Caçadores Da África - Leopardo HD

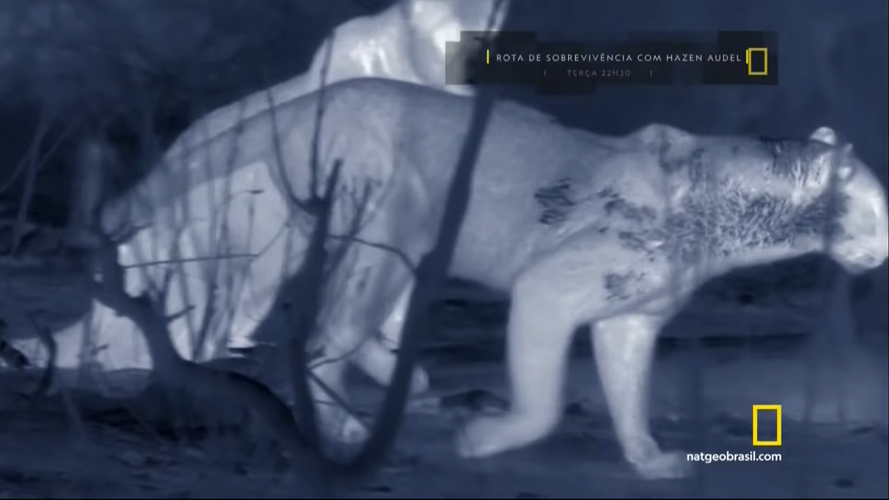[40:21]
Quando ela se apresenta novamente parece que ele finalmente está pronto também.
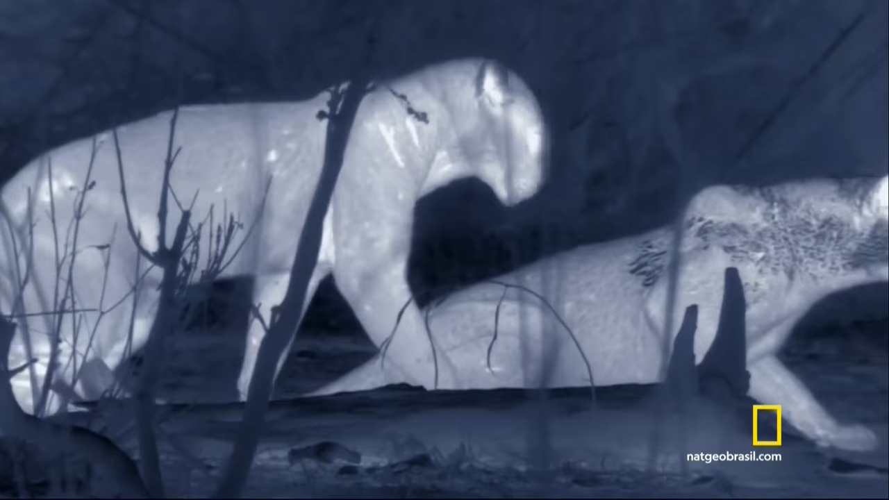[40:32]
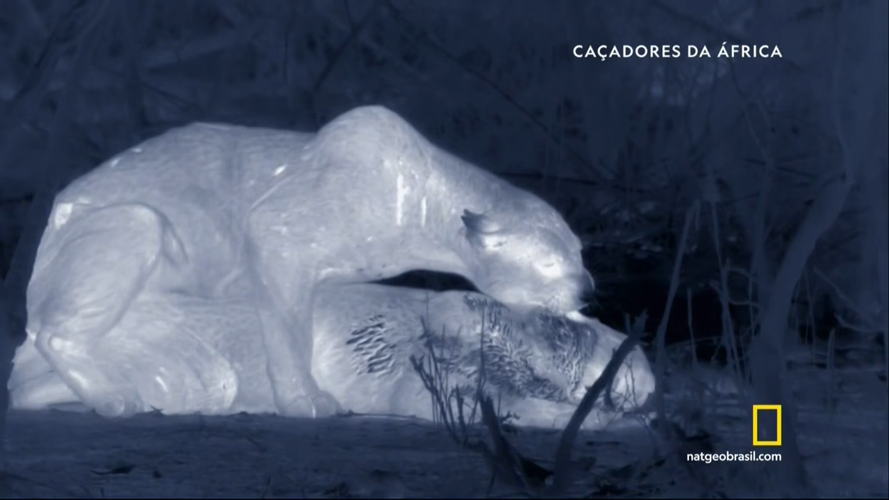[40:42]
Sua reação sempre que ele se retira é compreensível. Seu pênis é coberto de farpas. pensado para ajudar a induzir a ovulação. Mas isso não a afasta.
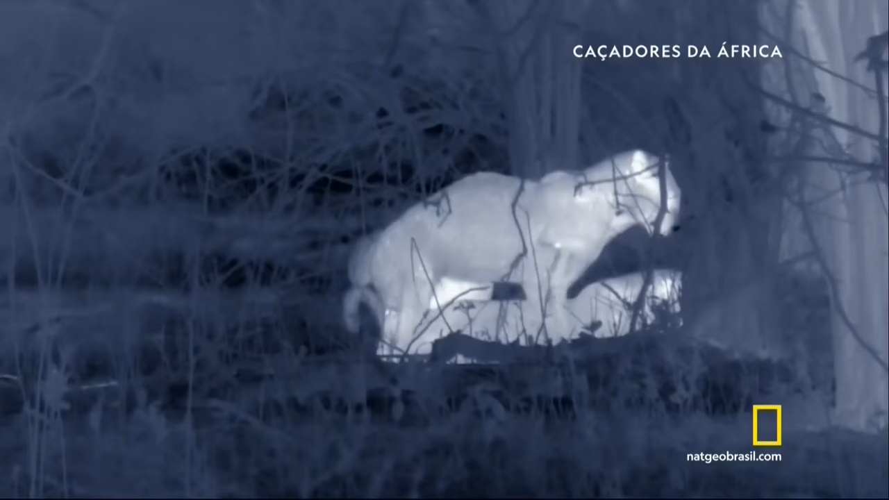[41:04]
Pelo contrário, eles acasalam aproximadamente a cada 15 minutos por muitas horas.
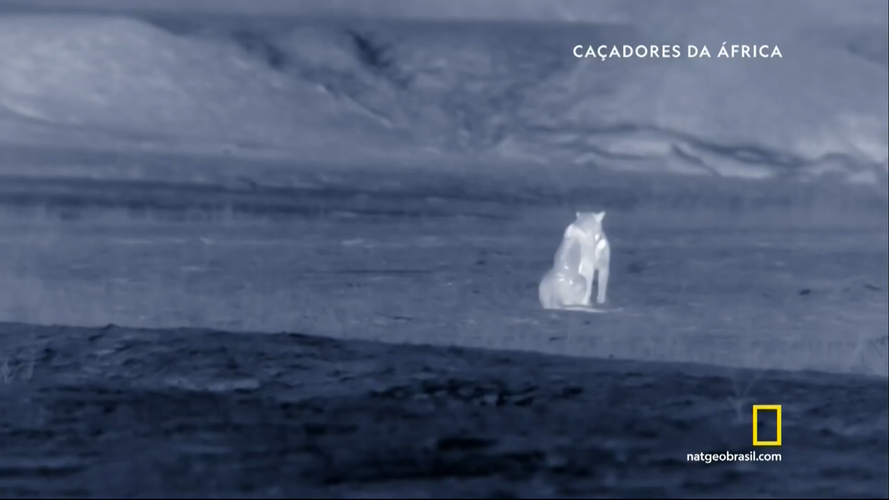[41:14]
Mesmo com esse esforço impressionante, as chances de ela engravidar são inferiores a 50%. mais talvez tenha que ser assim. Caíngo não teria nenhum papel paternal e Chip terá poucas chances de criar filhotes com sucesso se ela não conseguir dominar a arte da caçada.